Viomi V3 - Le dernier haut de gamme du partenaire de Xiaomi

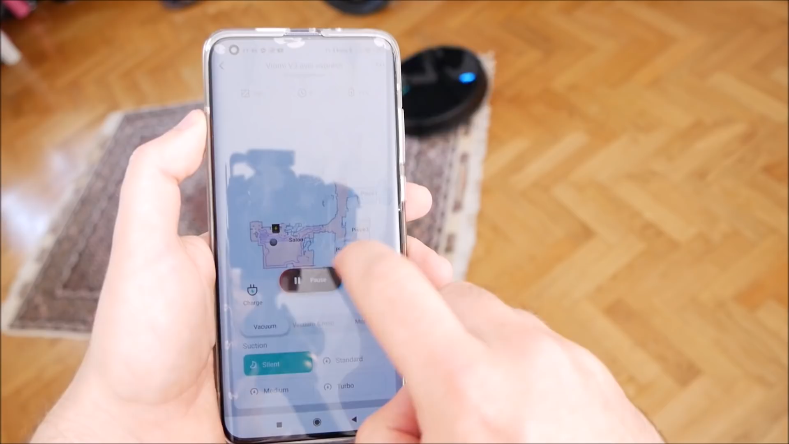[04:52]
Vous pouvez le voir bouger et voir ce qu'il a nettoyé. Donc là, ça y est, il a fini le détourage de la maison. Il a fini de nettoyer les plaintes.